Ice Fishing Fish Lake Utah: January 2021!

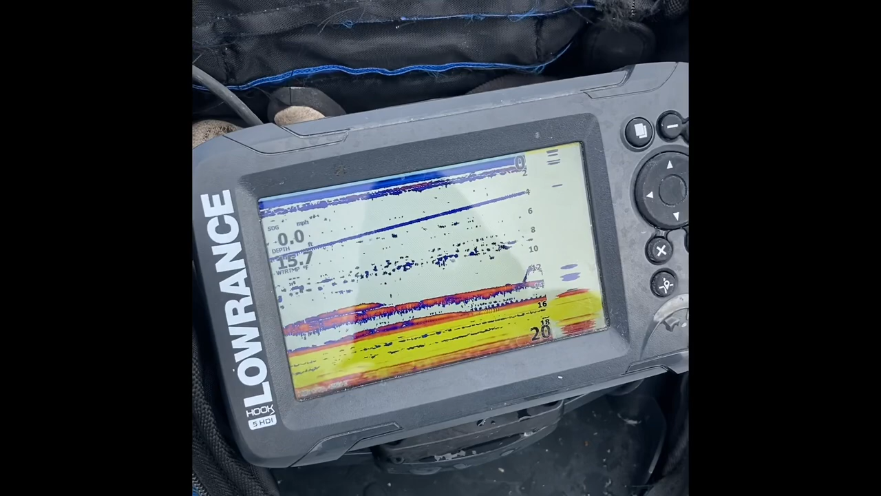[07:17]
On screen: speed 0.0 mph
We could get them to come in. Let me move out of your way.
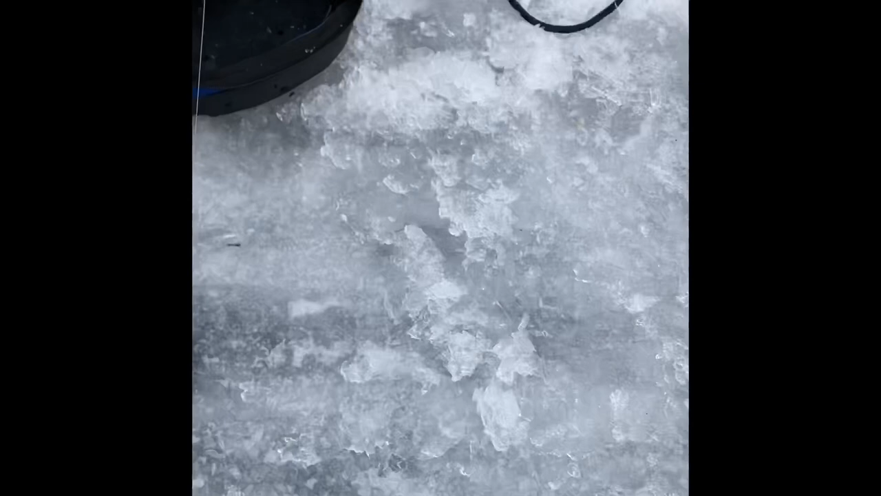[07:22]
There you go. Still not hitting them. There's three of them right there.
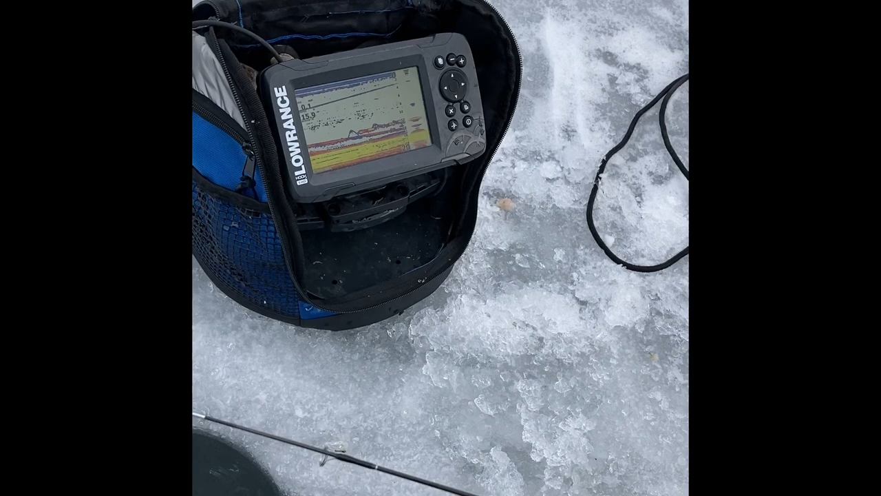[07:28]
For some reason they're interested, but they're not hungry.
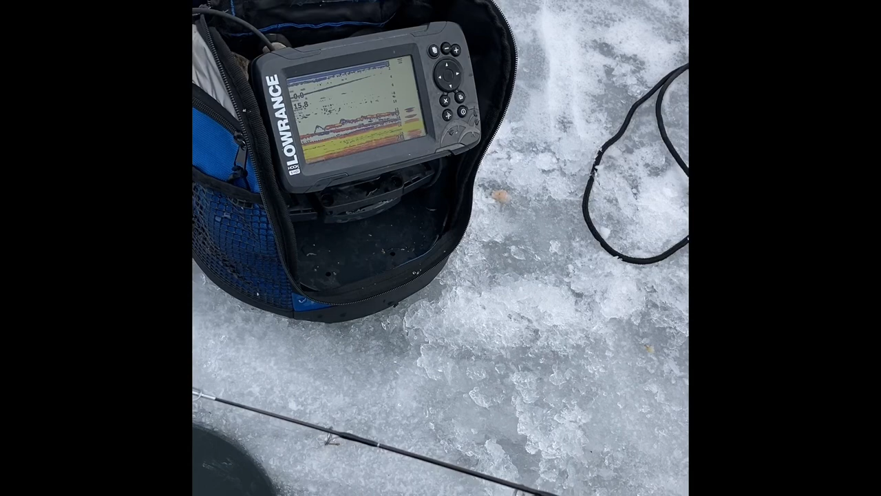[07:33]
How many do you think we caught? 12 to 15? Yeah, mostly all bows. Yeah. No, we had three spikes. You had two and I had one. Yeah, I don't know. Ice was anywhere from 4 to 7 inches.